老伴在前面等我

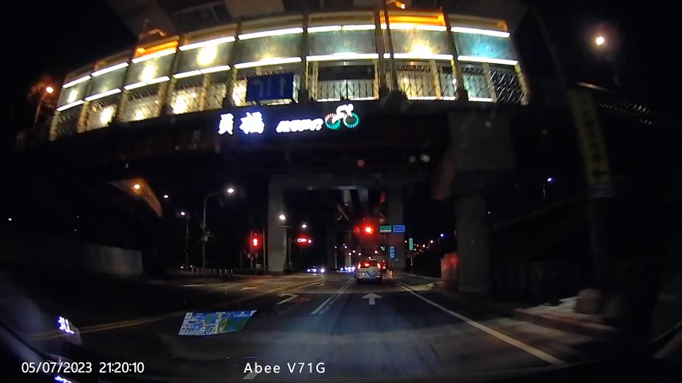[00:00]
可是重点是我车速也没有，我吓到了，吓死人哦！ 个头很小，他在干嘛、啊？他走掉了、欸， 我不知道哎、欸，要绿灯的， 很危险哎、欸。
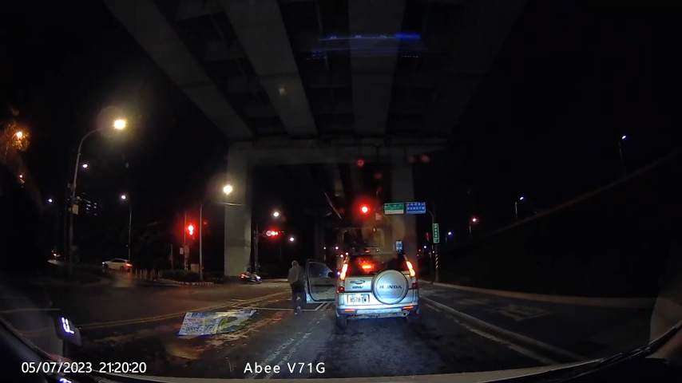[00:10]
在干嘛？不要靠得太近，等下打错档了，我哭。 他到底在干嘛啦？ 在看什么啊？前面有什么吗？ 不知道哎、欸， 能开慢一点，是不是前面有什么？